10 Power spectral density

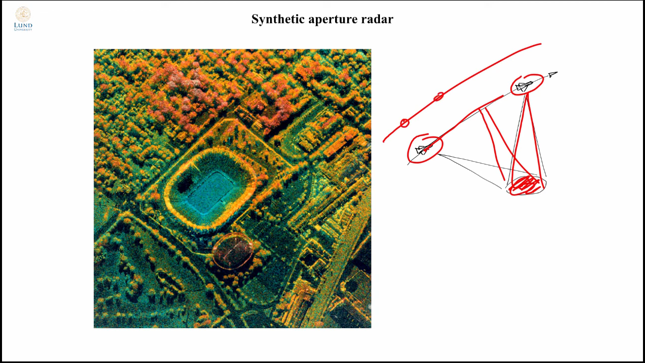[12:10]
And in each different time, you pulse and you monitor the same part of the ground all the time. By this, you can compute a three-dimensional image of the ground by constructing a synthetic aperture. That is the same thing as you pretend that all your sensors simultaneously measured one wave hitting all the sensors at the same time. The resolution on the ground will then be dictated by the width of your synthetic aperture. And of course, if you want to see fine details on the ground from space, say, you would really want to have a high resolution on the ground given the aperture you were able to construct using your flight path. One of the interesting aspects of synthetic aperture radar is you can set the wavelength and that so you can determine what it should be reflected on. Here, it's been chosen to be reflecting on the on the canopy. That is the leaves. So therefore, you can see the trees very clearly.
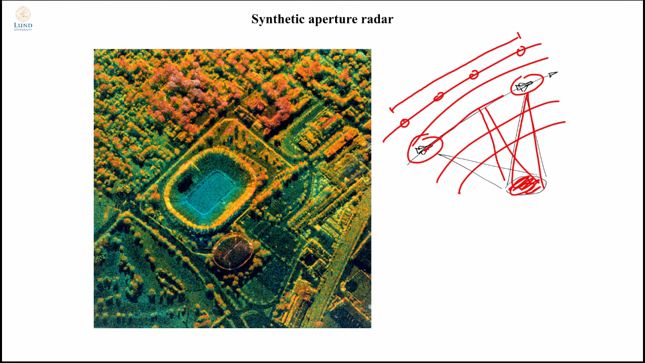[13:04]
However, you can set the frequency like in this case for reflecting on the canopy and their way you'll be able to tell very easily how much logging is going on. You can also change it so, for instance, that you have another wavelength so you can see through the canopy so you can see if there, for instance, our vehicle underneath the trees, which is a topic that the military has been quite interested in for some time. Finally, we look at the spectrogram. The spectrogram is when you basically just take the data and divide it into sub-chunks like this.